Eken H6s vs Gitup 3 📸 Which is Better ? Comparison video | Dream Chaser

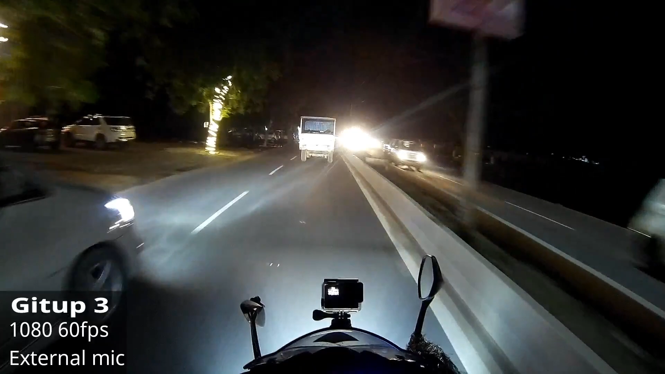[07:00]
दिखा रहा हूं कि मैं डे टाइम की फुटेज आपको दिखा चुका हूं तो आइधा यार यह बेटर रहेगा कि अब मैं आपको
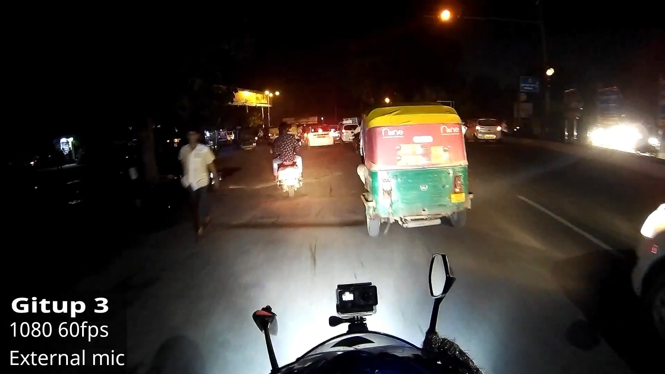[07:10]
नाइट पूटेज दिखा दू अभी मैंने गायरो � जो ऐसका क्या स्केवलेलएजेशन मौड होता है वह एकर मैं स्टेबिला इजेशन आफ करता हूं तो
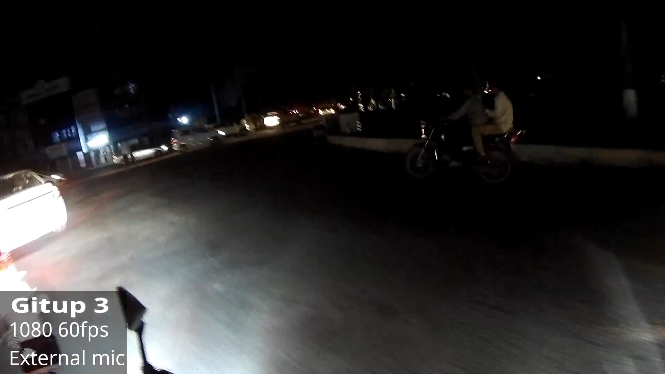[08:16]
� बाइक के स्पीड अभी 30 के आसपास ही चल रही है और लाइट मुझे लगता है
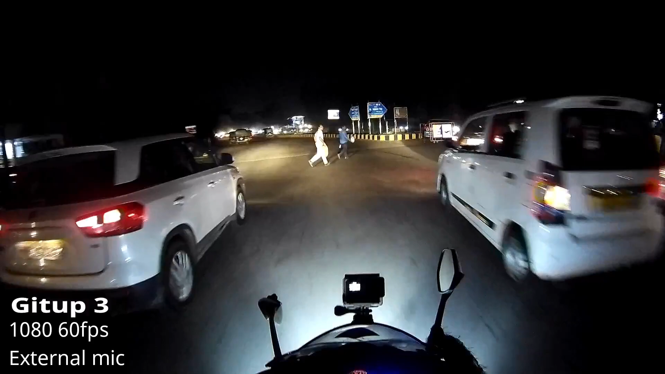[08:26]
यहां है नहीं यह अच्छा है लाइट नहीं है तो यह पटियां स्टूइट
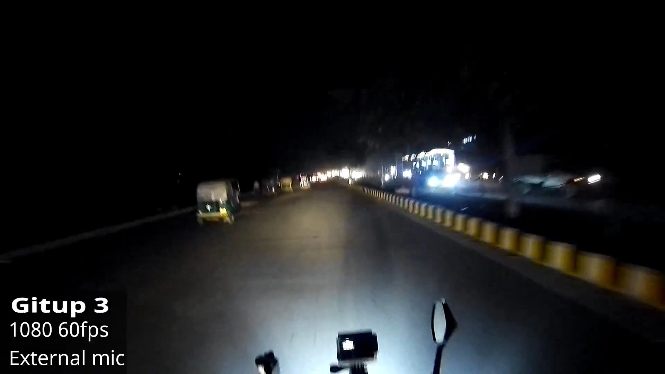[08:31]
लाइट नहीं चल रही है यह भी अच्छा है कि आपको थोड़ा सा अंधेरे में भी व्यू दिख जाएगा कि कैस अधेर आरहा है तो काई तो मैंने गेट अपिडर लगा दिया है अपने विंशील्ड पे और